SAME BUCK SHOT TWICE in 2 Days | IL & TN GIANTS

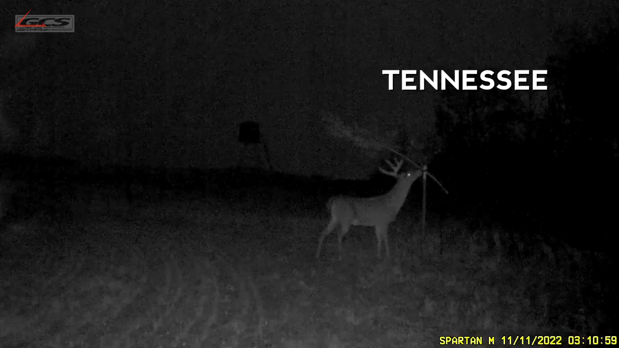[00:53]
especially on the phone with daryl last night and deer he passed last year two or three times try to let him get bigger we had a picture of him i'm gonna say a month at least three weeks anyways he showed up last night and again this morning there made a little scrape tree with a scrape fix i got a feeling he'll be chasing him tonight it's muzzleloader season in tennessee but got a lot going on here
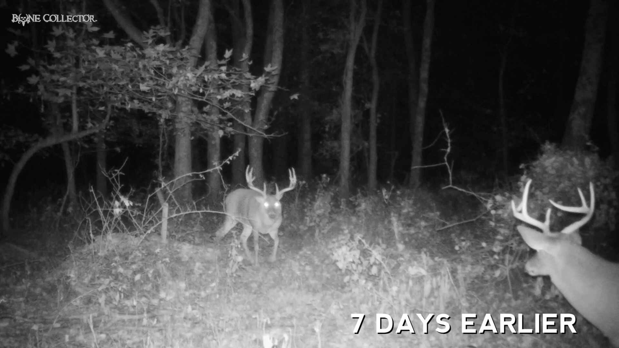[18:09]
I've been hunting for seven days, and he just shows up on Spartan.
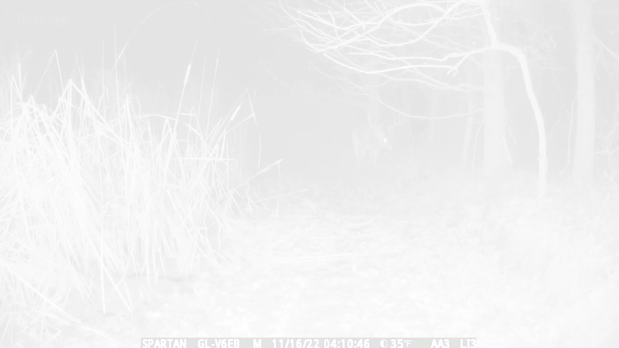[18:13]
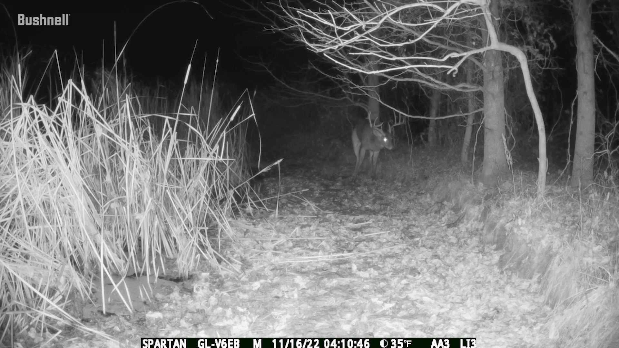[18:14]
I'm headed down here to try to get back up here and get set up. Hoping to have some luck on my side. I don't know. He looked like he was hurting. He's limping bad. He's in the wood block, so that's all you can hope for right now.